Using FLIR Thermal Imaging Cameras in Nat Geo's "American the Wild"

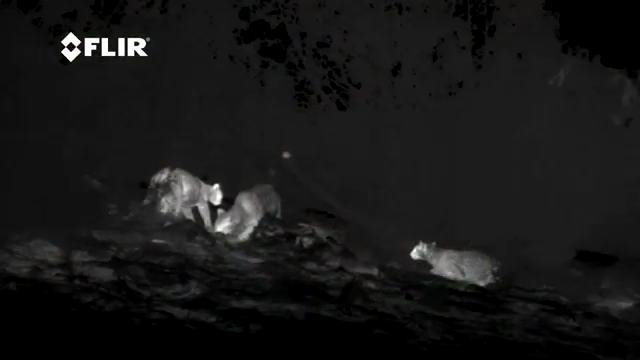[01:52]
One of the coolest times I used the FLIR technology is when I used my scout and snuck up on a carcass with three mountain lions on it.
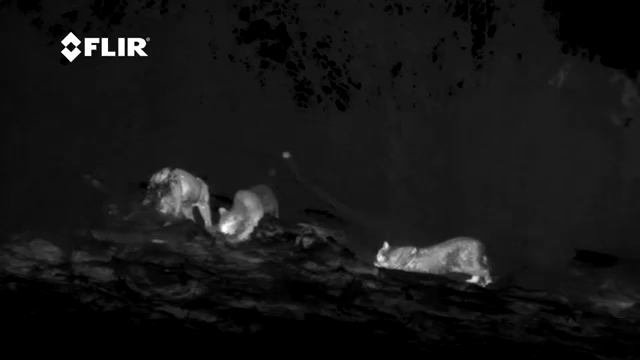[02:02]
I didn't get the results that I thought I was going to. I thought they'd run away, but they really believed that I couldn't see them even though I could. But in their mind, they were invisible and they were reacting like it.
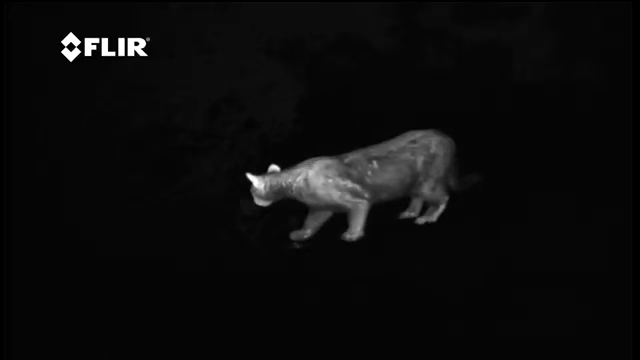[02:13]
And just to have that weird moment to get that close to mountain lions and then them not run away was pretty cool and completely something I didn't expect.